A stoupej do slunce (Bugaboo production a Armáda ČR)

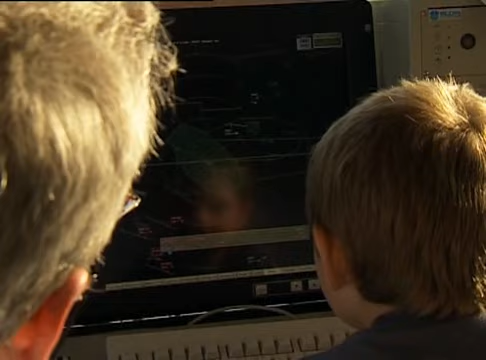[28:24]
že to je Piper 44, letí na letové hladině 6.0 a letí Ivanka Bratislava do Prahy. Víš? Takže víme o něm všechno. Tady máš obrazovku, máme světla na letišti, který se tak ovládá tím počítačem.